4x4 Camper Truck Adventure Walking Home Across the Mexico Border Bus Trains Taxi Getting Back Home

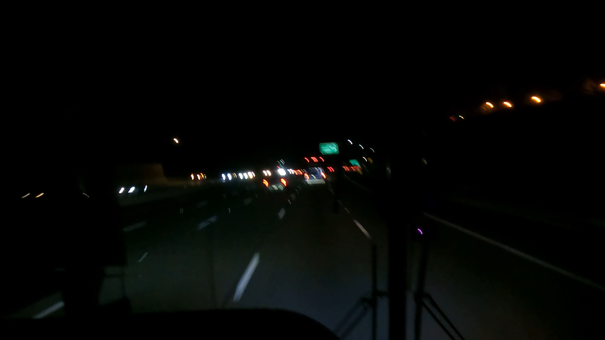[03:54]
And as you can see, we're on the highway in America headed towards the Irvine bus station in Southern California. Probably another, maybe another 15, 20 minutes. And then we'll be on another train for the final leg of the journey.